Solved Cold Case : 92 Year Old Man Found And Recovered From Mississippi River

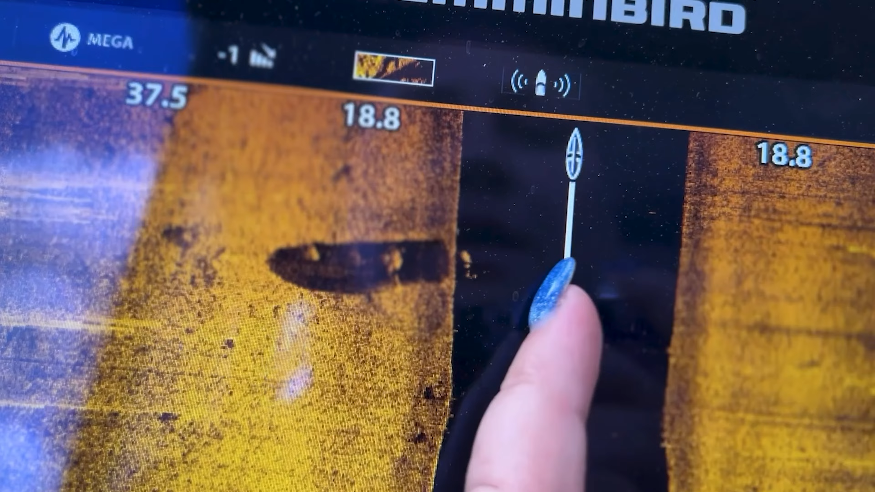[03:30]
You can't really see, you just see the shadow. Very indicative to a car that's been in here for a very short time.